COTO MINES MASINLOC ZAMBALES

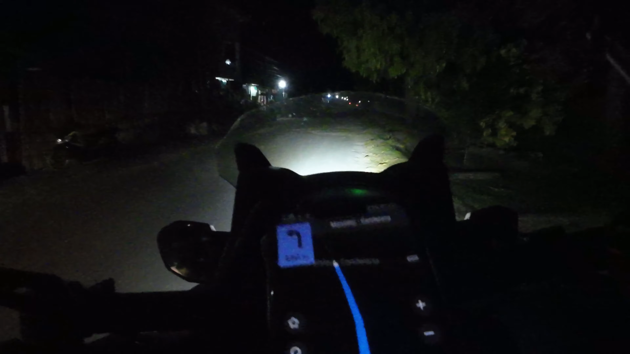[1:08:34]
It's 6:33 PM. So 1 hour and 30 minutes tayo nagbiyahe. Good. Grabe, lubak-lubak na yun ah. Oopsie, humps. So yun na nga guys, dito na natin tatapusin ang ating vlog sa Cotto Mines.